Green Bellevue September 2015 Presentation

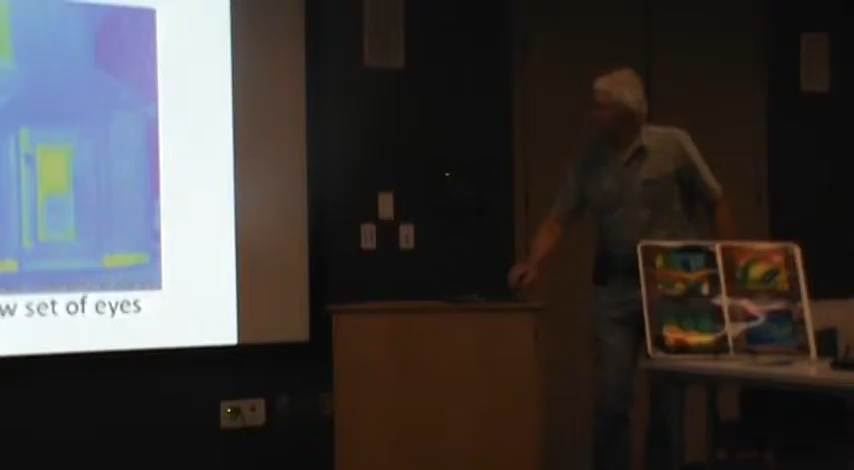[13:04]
and prices have come down, and this is, you know, one of the ones that we use, Mark has here, and I think we'll let you know a little about IR scans. Looking through a new set of eyes.
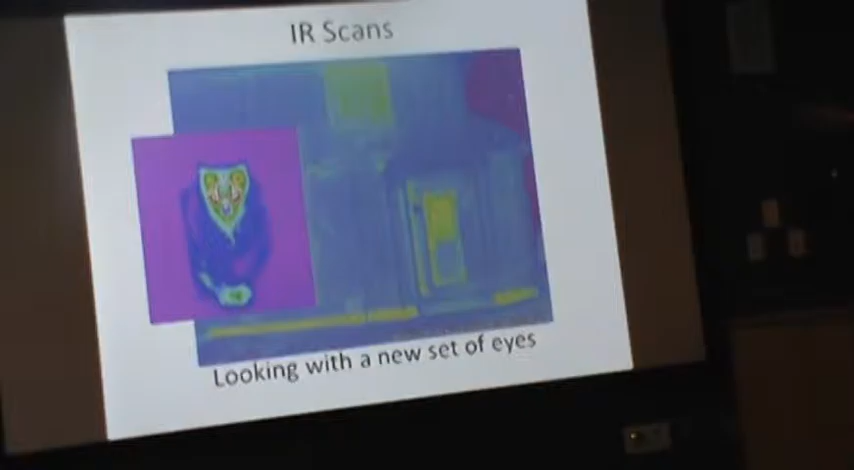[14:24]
And that's pretty much how we diagnose problem areas in the house.
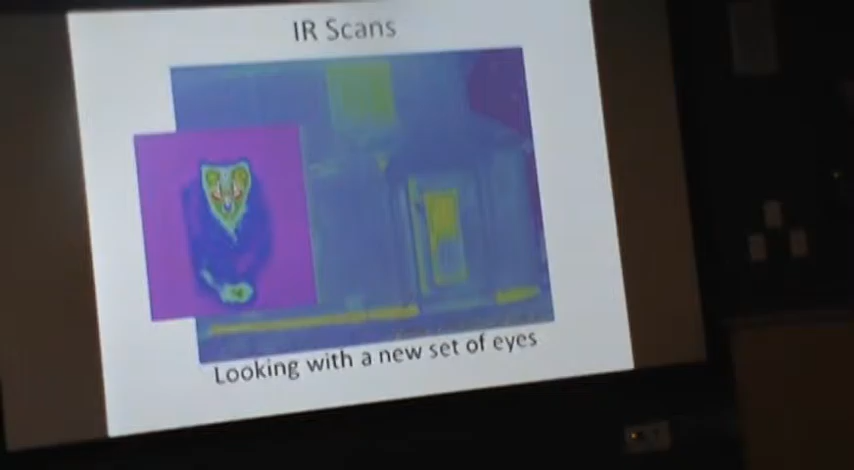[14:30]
And the background, I wish I would have back in the plane that that was one of the photos I'd taken, but that's a well-insulated house in winter.
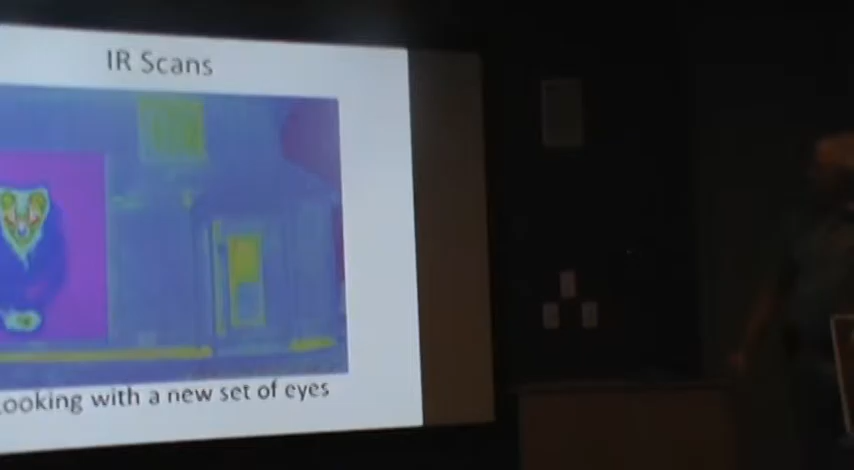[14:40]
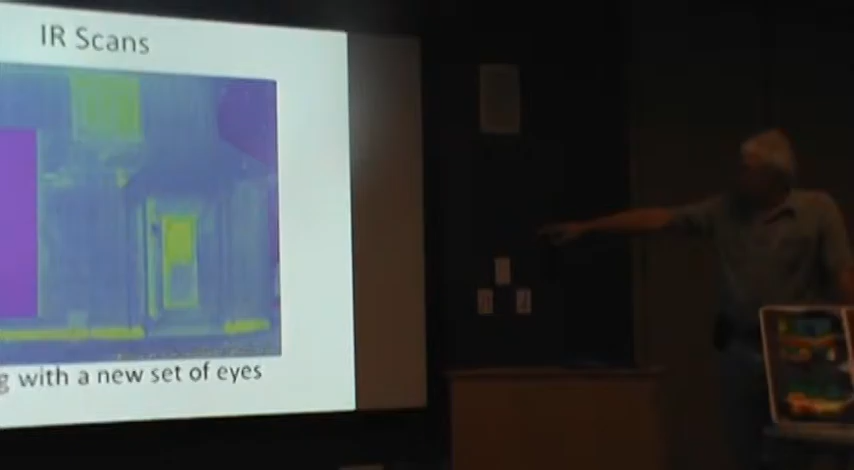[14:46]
The blue shows that very little of the heat is coming out of the house. You can see the windows and doors and outlines. Well, they've got a little more heat coming out of there.
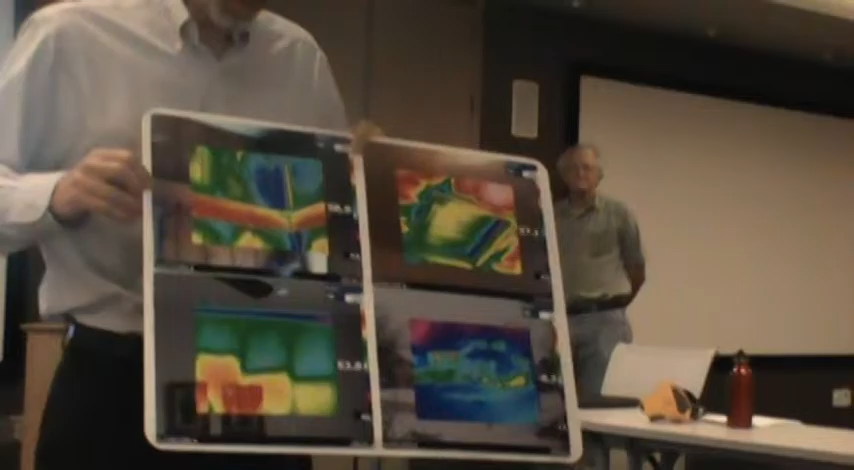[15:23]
Well, these are some infrared photos that I took. Mostly on different audits.
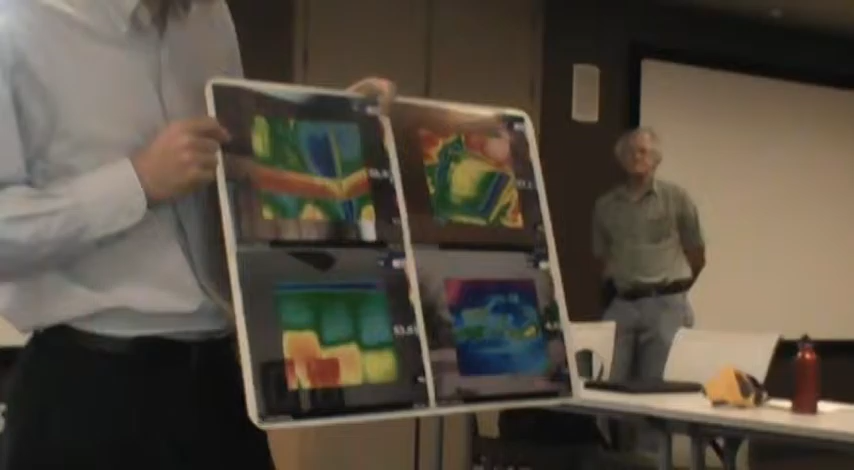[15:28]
And just to describe what I found, this house was where
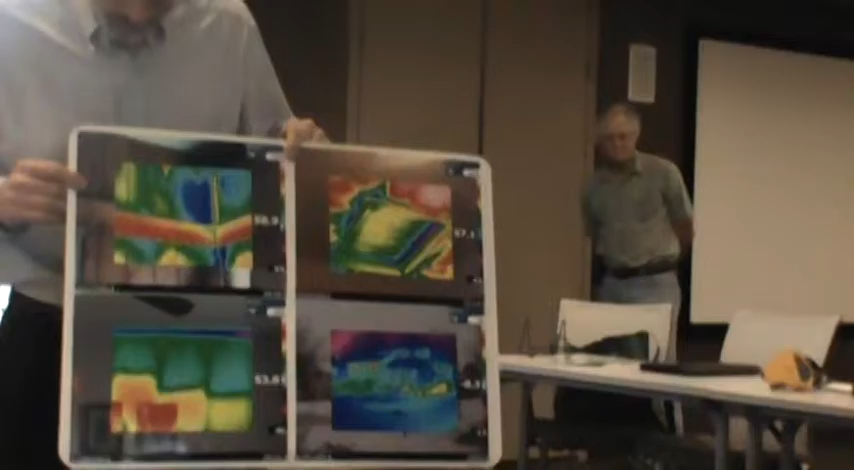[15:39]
somebody called me because he had had his walls insulated and didn't feel that he was getting the results that he expected.
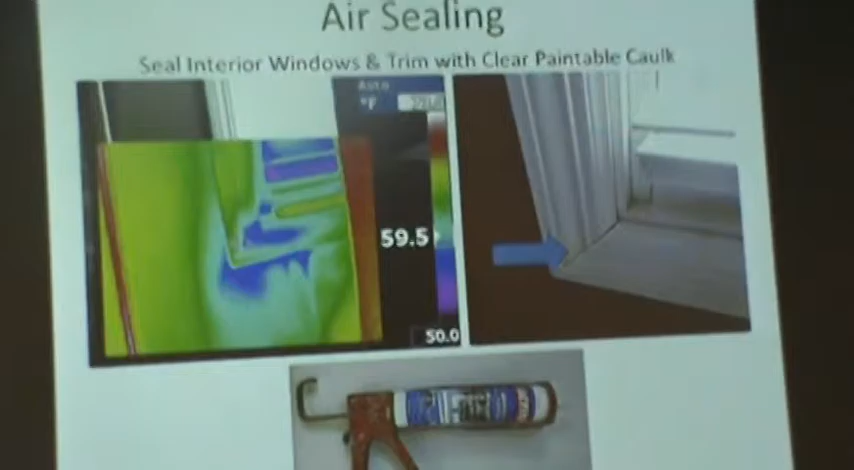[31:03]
whether it's a lower door air leakage test or infrared camera scan. This is an infrared picture in winter. The warming walls show air leakage coming down from that corner of this window. So, you've got this crack in the miter joint.
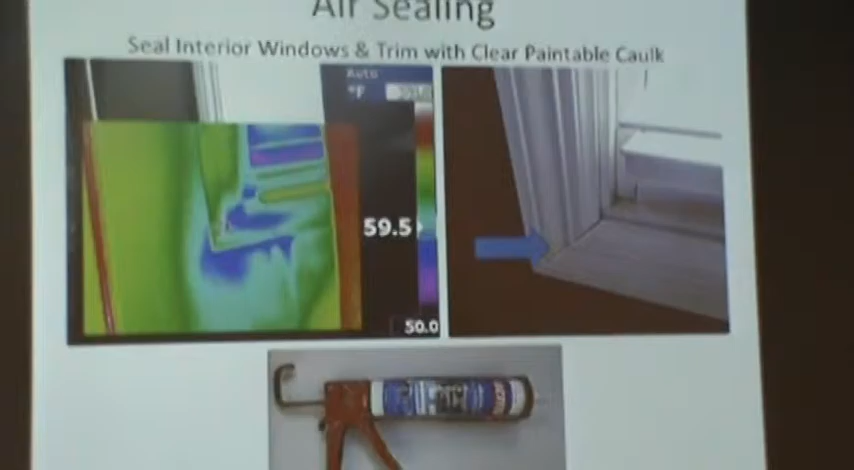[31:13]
On screen: scale bottom 50.0°F
You'll also see some air coming down.
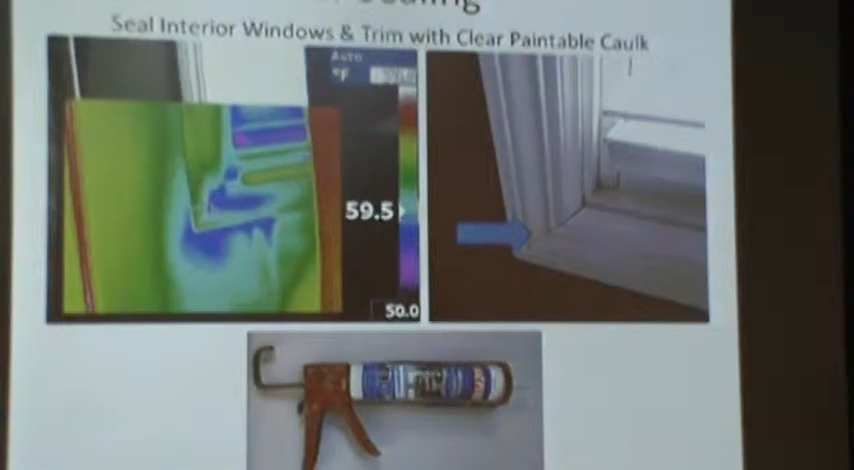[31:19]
Well, earlier Mark was talking about the attic axis. Same thing holds through there. Any joint on there, vertical, horizontal, diagonal.
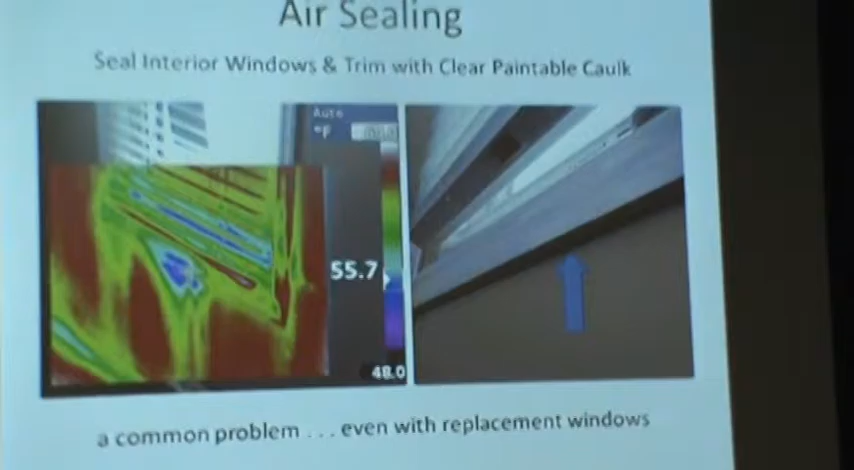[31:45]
Now, here's, I don't know if it's the same house, but the same situation there. You see a dripping purple spot in the middle of the trim. That's, you can hardly see it on this projector. But, there's a gap, a running gap right there. So, the air leaks from the outside through the insulation if it's there at all.
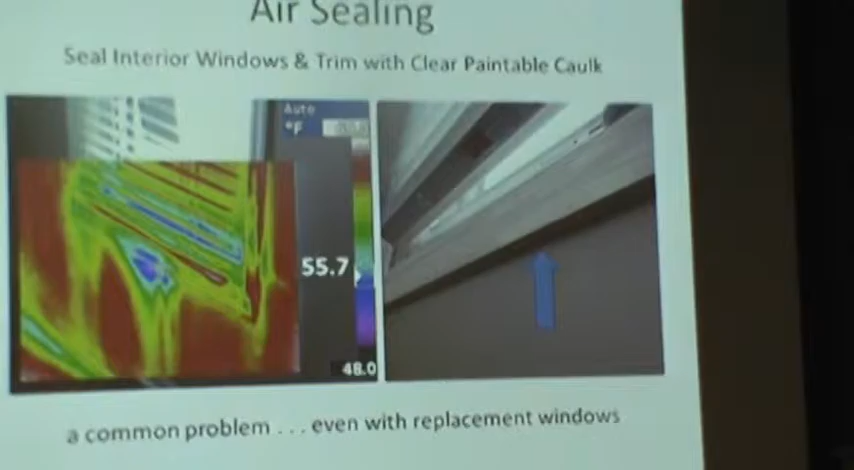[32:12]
On screen: scale bottom 48.0°F
Then, down. So, what we recommend,